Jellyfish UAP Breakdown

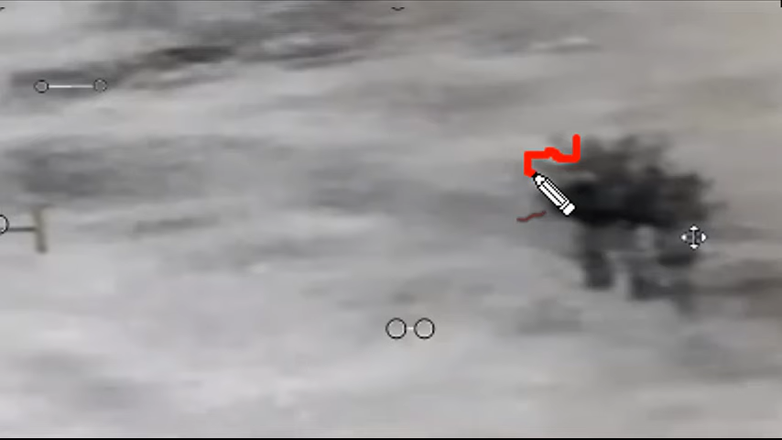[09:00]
No. See. Now this is the only way you can tell. This is actually. The male. And right over here.
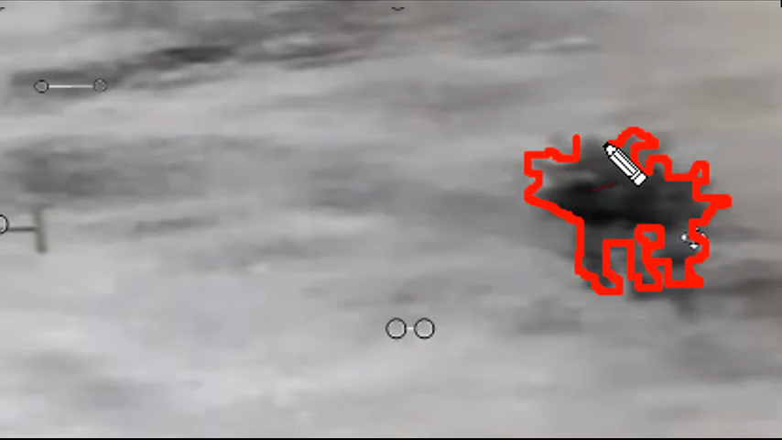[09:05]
Is the female. See. She's a smaller little bitch dude. That is a space tissue. It's like dogs that get stuck together. Correct. See. I've seen this.
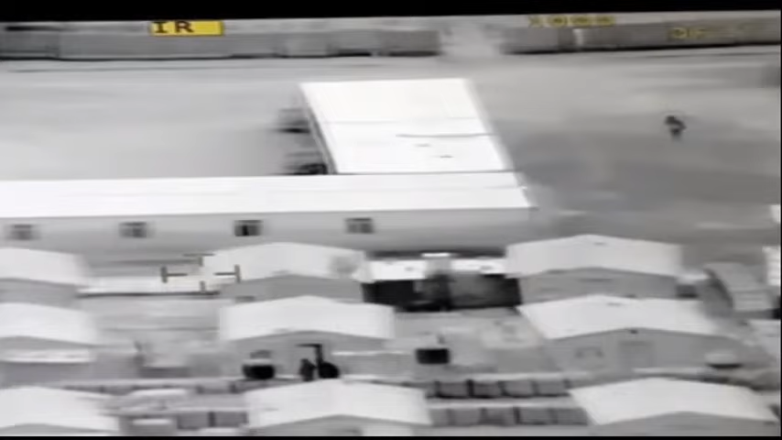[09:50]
Are. Are those tentacles. Are they like. Flapping in the wind. Or. No. They are like.
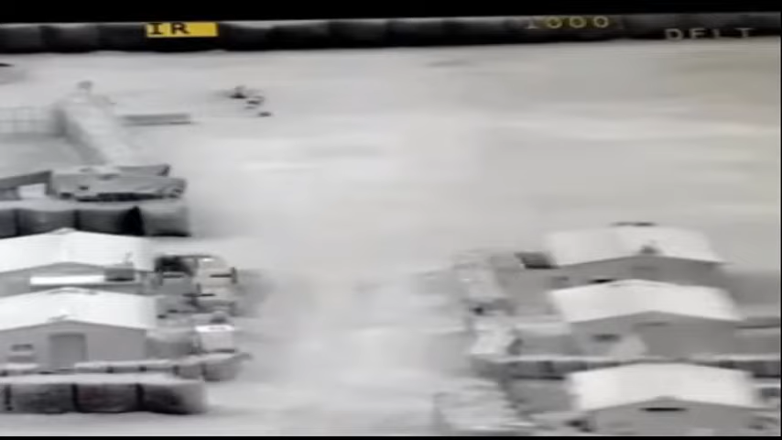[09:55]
Perfectly still. They appear to be. Perfectly still. Like they seem to not. Like. Swing or dangle. You know. Now what's interesting is. Is that. This is almost. Matches the description.
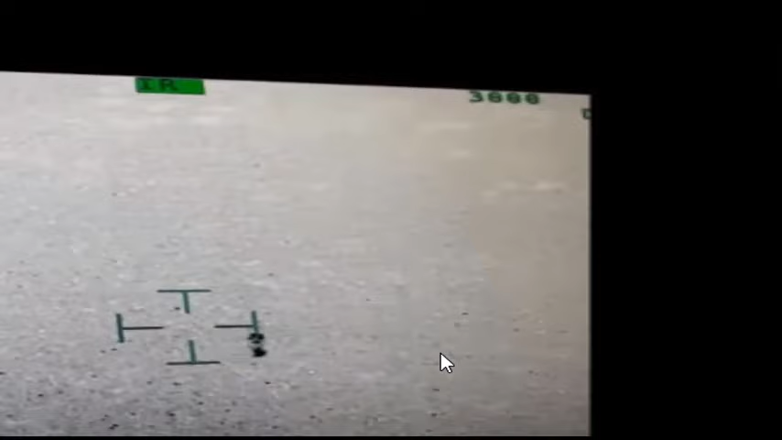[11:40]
Yeah. That's a shadow bro. That looks like.
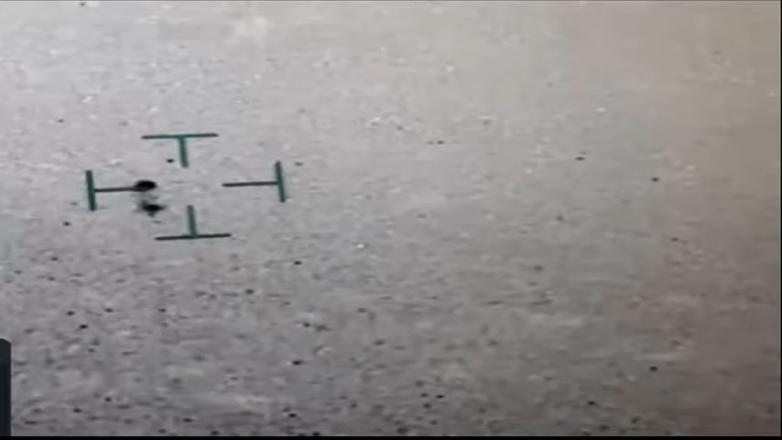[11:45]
It's a reflection from the water. You know. Check out these. Other military. UFO videos.
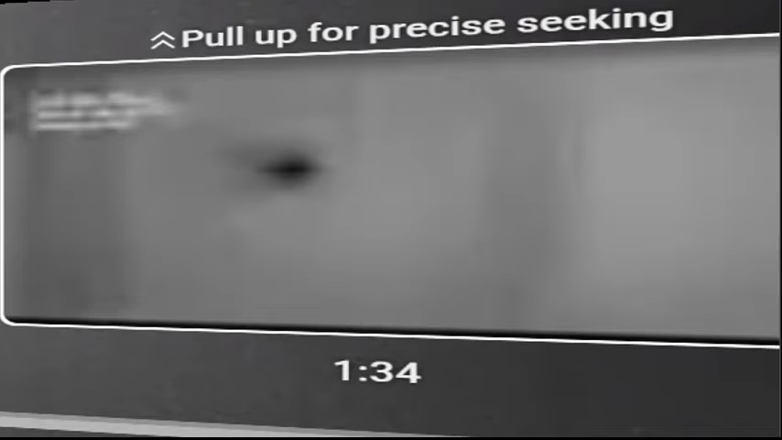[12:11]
Watch these. Are you seeing this. Look at this. Look at how this thing moves. Now. Now. It's going backwards. This is real time.
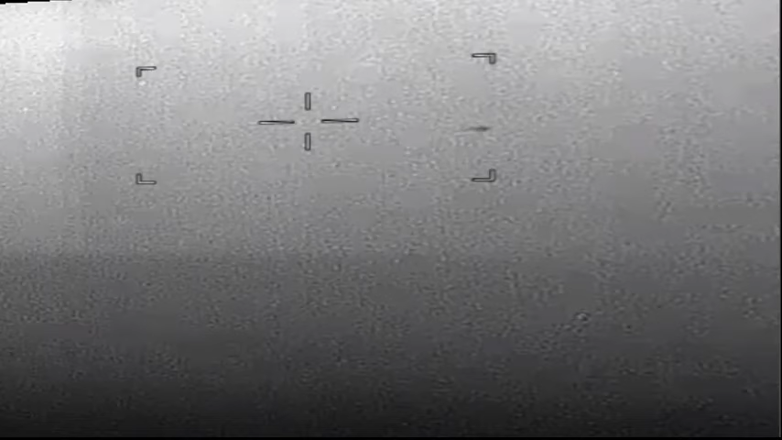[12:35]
Yeah. Now what I don't know. Is. Is this camera motion. Or is this the craft. It's a craft. It's a craft. It's got to be the craft. Is this a. Is this military camera. Yeah. Yeah. It's a craft. So these cameras are stationary. And look at this. How this moves. It's like. It knows.
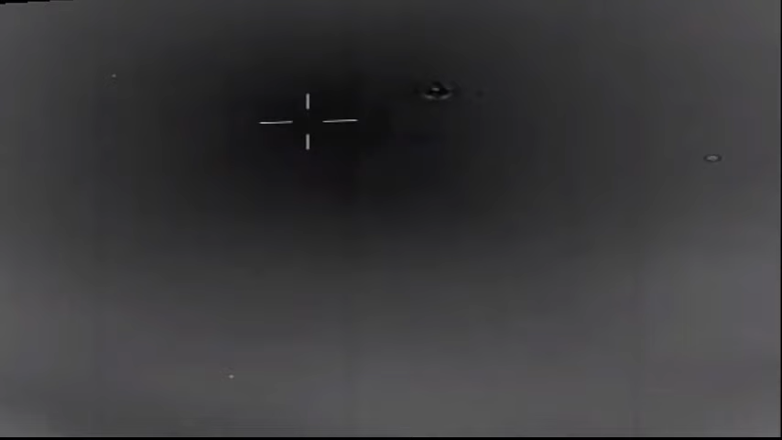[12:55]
It's being watched. And watching us. So. Just kicking.
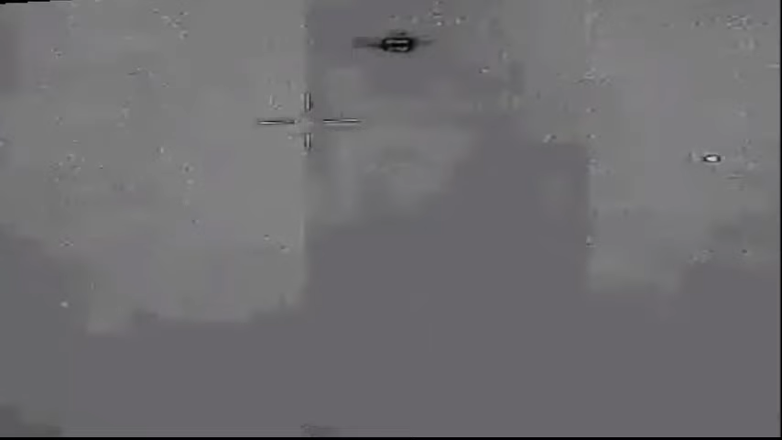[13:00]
Well like. It's like. Think about this. So. To us. It seems like. It's going. In a bunch of crazy directions. Alright. But. In the quantum universe. Perhaps. It's.
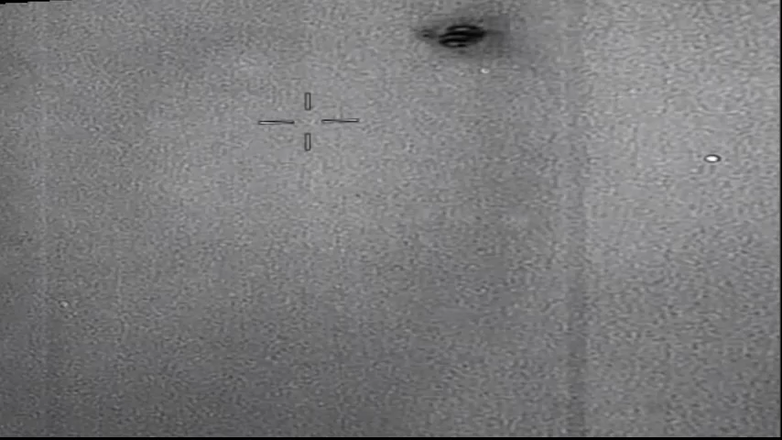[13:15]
Going. Straight. You know. And it's just. Once we. Perceive it. You know. Now. What are the little fucking.
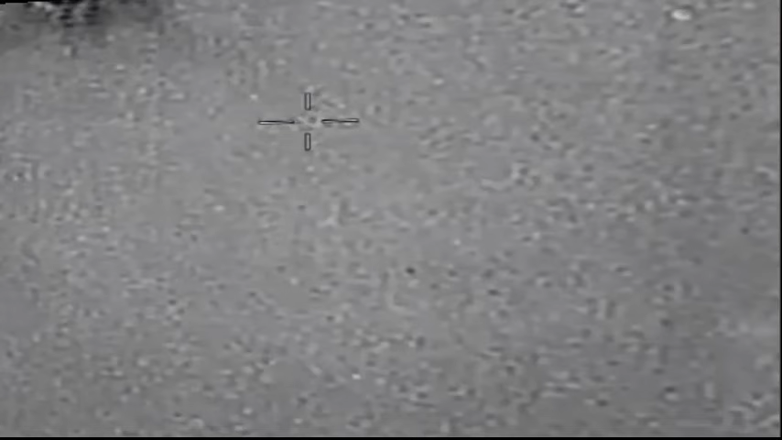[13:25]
What are these little fucks. Coming off of it dude. You ever see a UFO. Bust a nut. What was it. Space sperm. Oh. Space sperm. Yeah. Clearly that UFO.
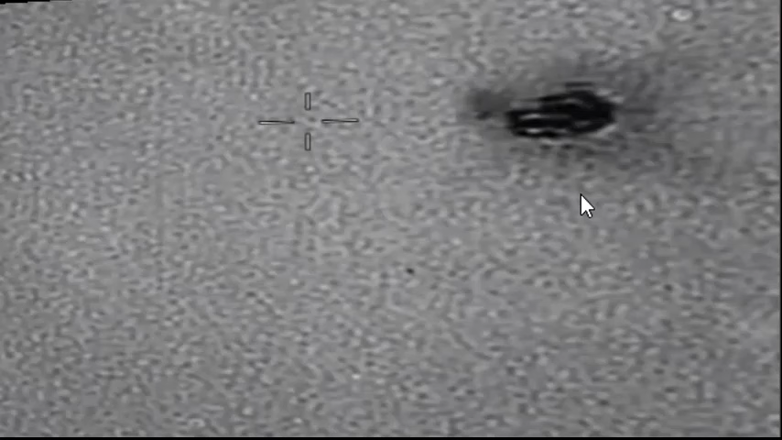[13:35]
Fucking busted a huge nut. All over the place. Did you see that. A nut and run. Like. He did a total nut and run. He was like. Fuck this bitch. I'm out. Gone. Look at this. Look at this.
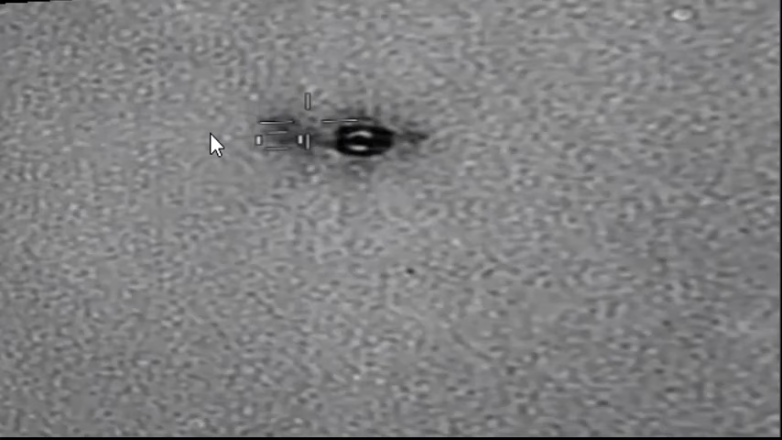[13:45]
So. Is that. Video technology. Just fucking. I don't know.
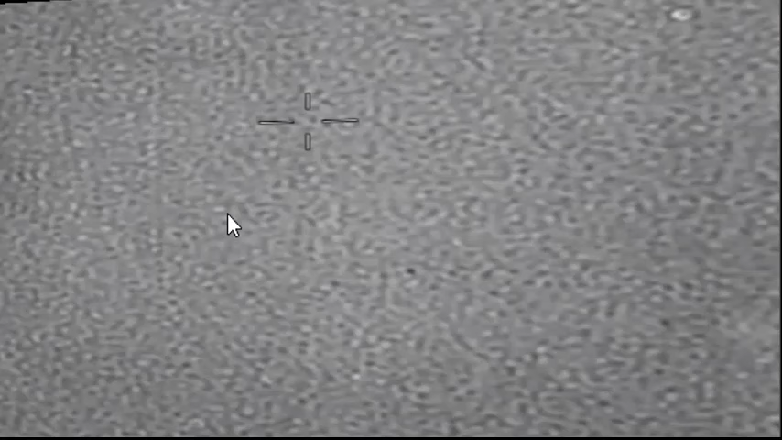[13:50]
Like. Yeah. Like. So. The camera should be. Fucking tracking it. And. And tracking anything. That comes on screen. That moves. And so. What. The camera's tracking something. So something's coming off of it. Whether it's heat. That has. That has mass. Is that. Or. I don't know if it has to have mass. But maybe temperature differential. Or. Maybe. Maybe it has to have mass. Or. It has to have. Um. Um. Discernible. Um. Pixels or something. That the computer can. You know. Pick up.
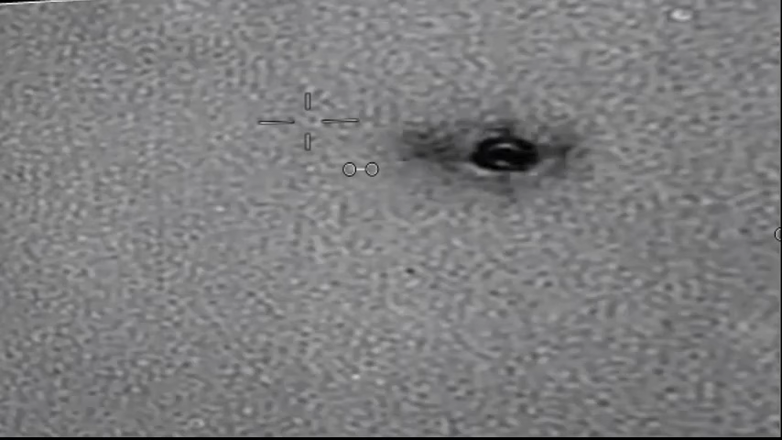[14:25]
Uh. I mean. If you were going to like. Quantify it. You know. It would have to be something like that. Like. I'm not sure how they would. Come up with that idea. Like. Let's do it like that. You know.
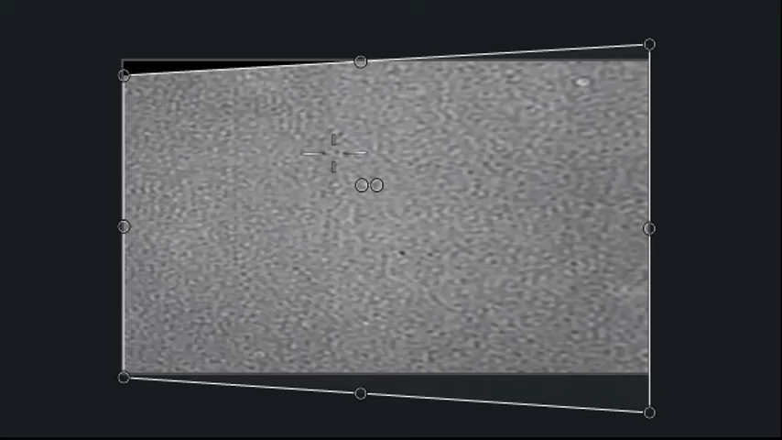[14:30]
Maybe it has a couple different sensors. Where it just. Keeps eye out for all of that. Yeah. But it was definitely picking up something. Because. You could see those little things. Are coming off of it. Yeah. Something's coming off of it. You know. I'm space now. Hunting the sea. Johnny. Johnny Appleseed over here. Now. Look at this. Now.
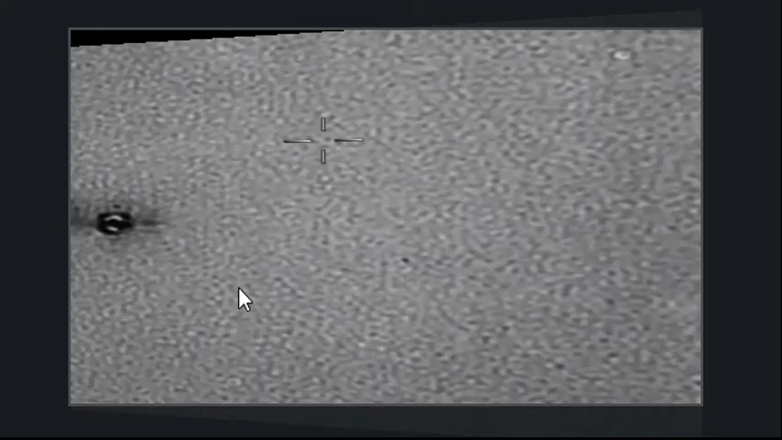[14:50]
This is. That reminds me of the gimbal UFO. Where you see the halo around it. Look at this shit dude. Maybe it's like a fucking. Space fart. Now. Is this an airplane? Here's a tail. And this is the tail. And this is the wings. With the lights on it. But. And then. And then you have fucking. You have contrail. Stuff coming out the back. Midi heat. Yes. Which I. Actually the contrail stuff is like. Water vapor. Or something. Is it. Is it stationary right now?
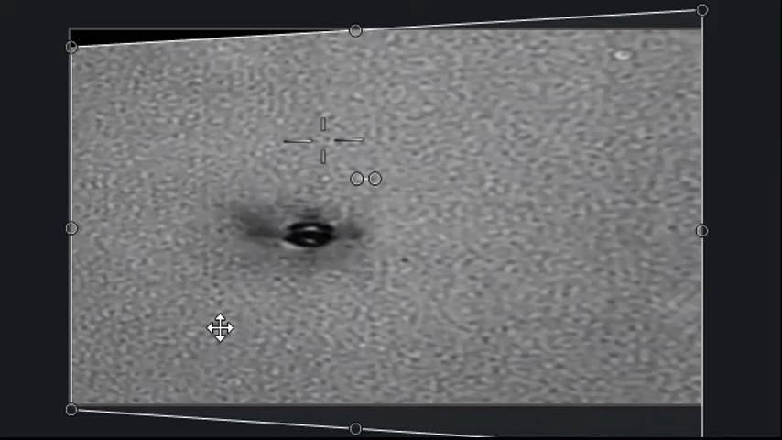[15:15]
See what. See what the. Glow looks like. In the stationary. Let's see. Let's go back. Just a wee.
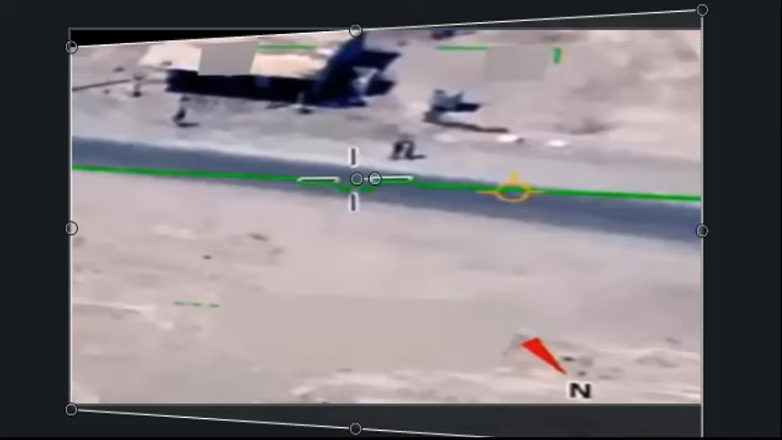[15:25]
Just a queef. Just a. Tiniest. Tiniest queef ever.
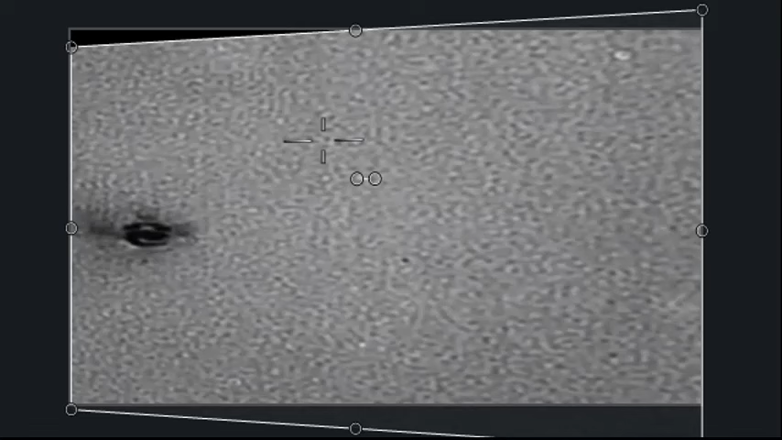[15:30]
Yeah. But notice how it's moving.
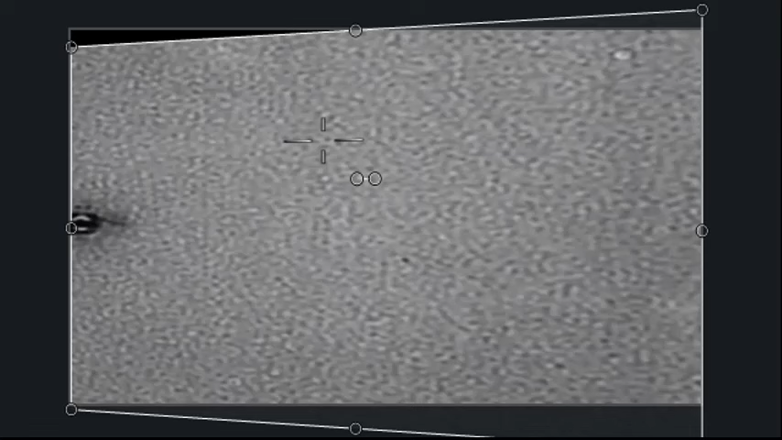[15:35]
Like fucking. Completely erratic dude. Just back and forth. Like it has no idea how to make up its mind. Let's go back a little bit. Alright. Let's see.
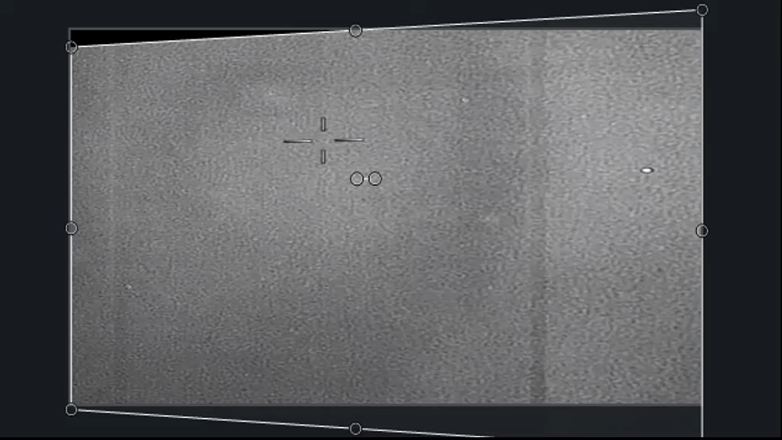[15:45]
Okay. Now see this is. You know.
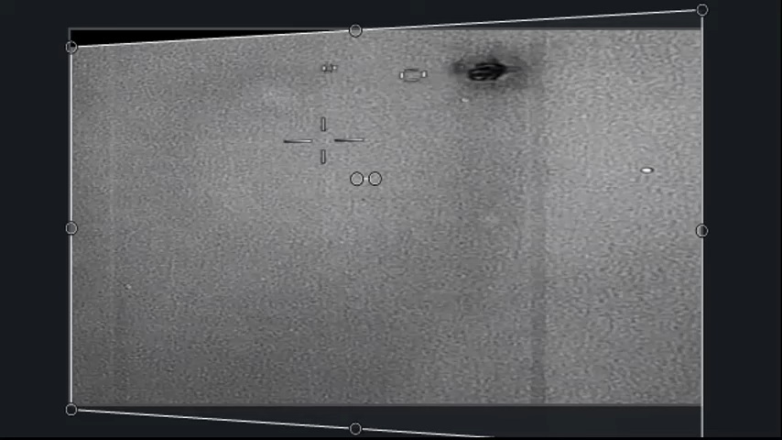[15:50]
This is why I think it's. You want to know why I think it's the craft. Moving like this. I want.
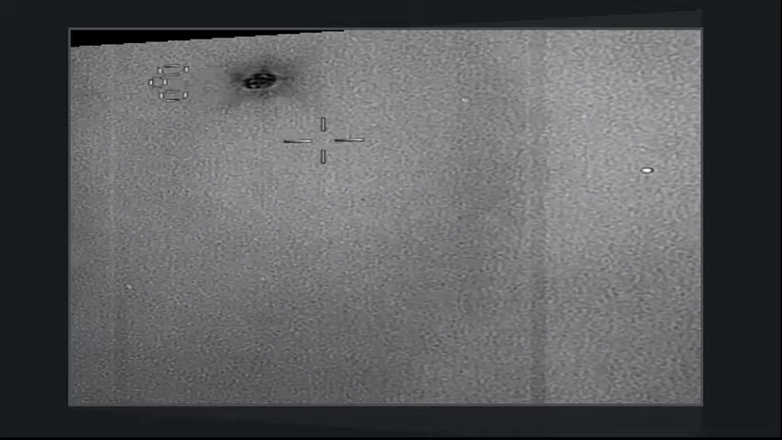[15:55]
Going back and forth. Like this. Hang on. Okay. Where is Waco6. Doing this crazy maneuvering. Like this. Okay. This goes. Boom. Yeah. It goes. That goes.
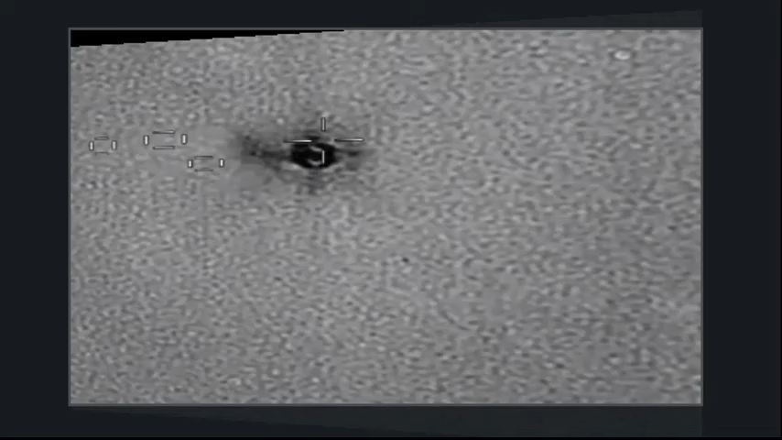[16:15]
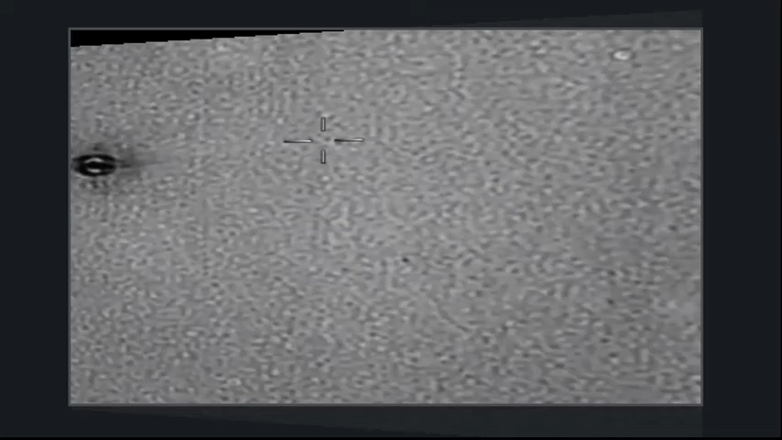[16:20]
You know. You want to know why I believe it's the craft. Because I don't know.
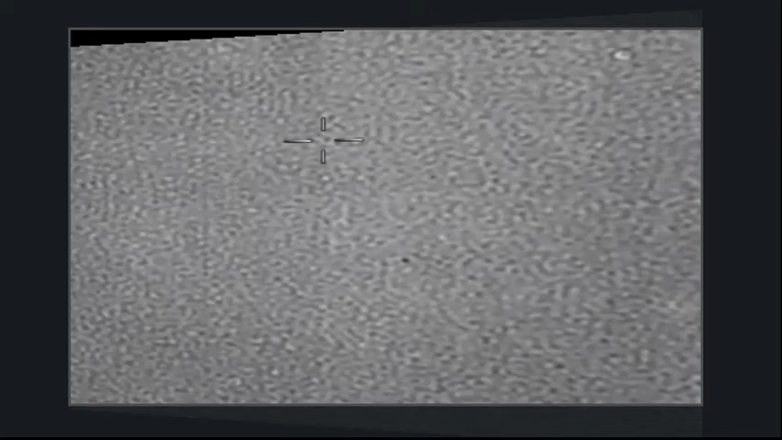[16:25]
Any camera man who's like. I got an idea. And then it's just kinda like this, beep beep beep beep beep, you know, and he's just fucking with it, like, what, you know, like, you'd think he would be fired, you know, like, fucking,